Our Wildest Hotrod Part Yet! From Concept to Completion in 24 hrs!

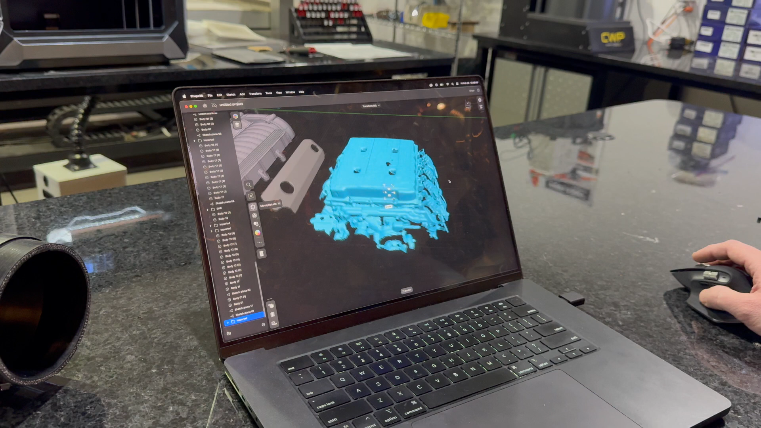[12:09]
And now you can start with the designing of the ideas and the criterias of actually what do you want to do because it has to bolt and mount up exactly
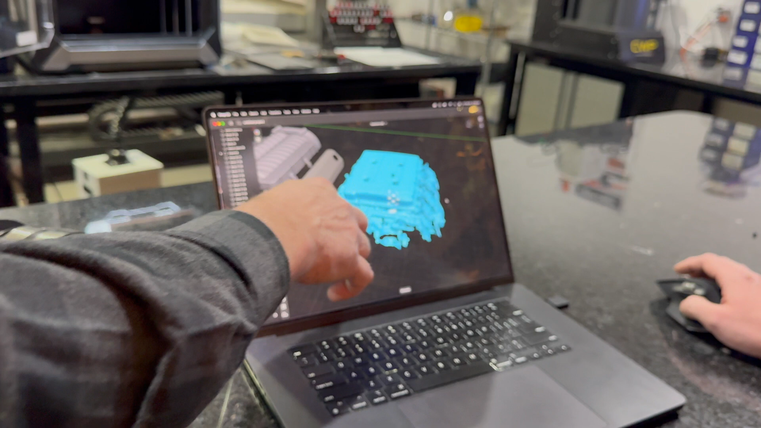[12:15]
to all these locations that we scanned in. All right, so let me bring you to the working model, what we have right here.
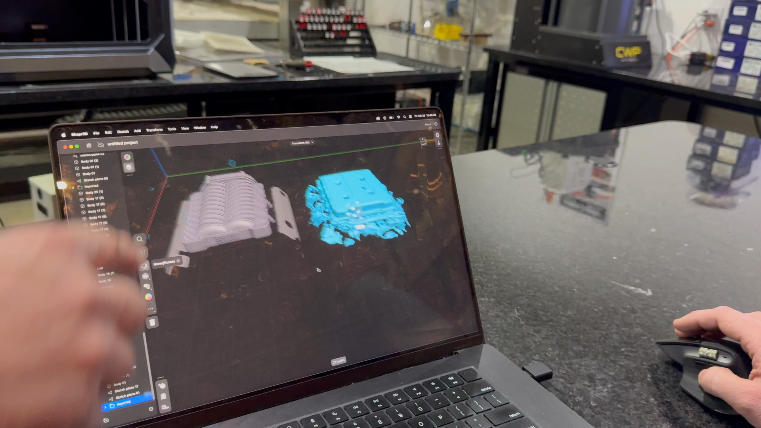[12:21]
Let's slide the motor back into that working model that we have right now. And you can see we're working on valve covers.
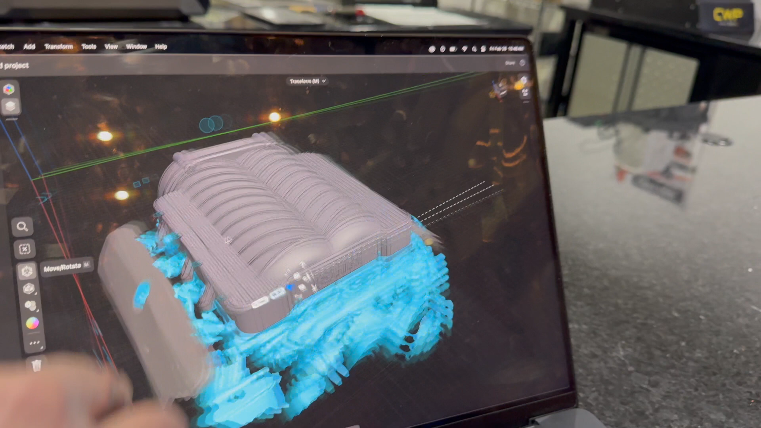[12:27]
I haven't even showed you guys that yet. I'm going to do some coil pack covers that are going to integrate this design and this idea together.
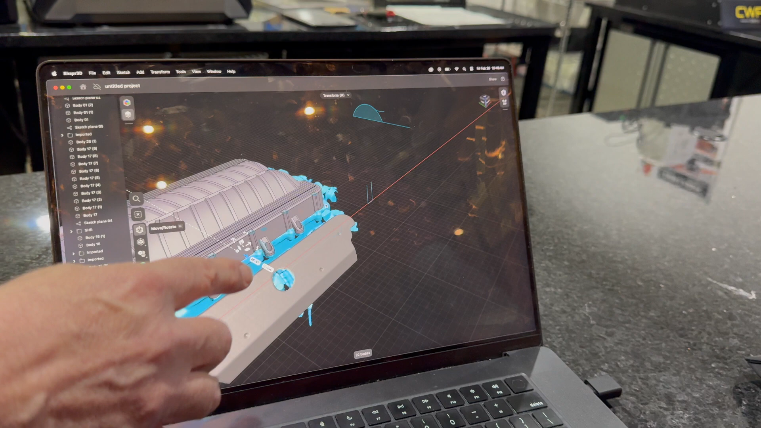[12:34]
But what we did is Kyle and I sat down, and I gave him my vision on what I was thinking, and he put his creativity into it.